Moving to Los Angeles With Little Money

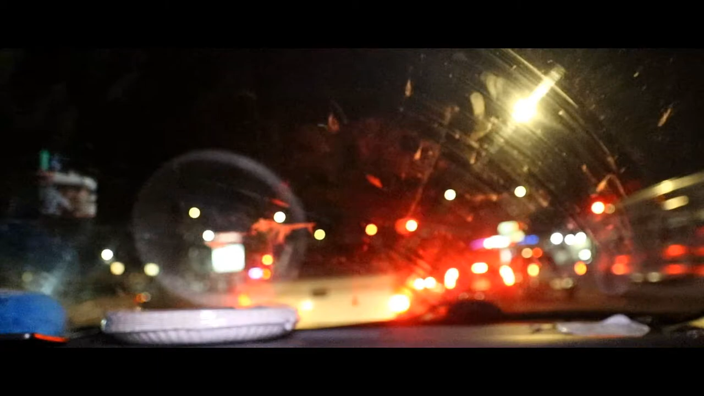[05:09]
There's a Dunkin' Donuts. Like, what the fuck? We're in this motel for right now.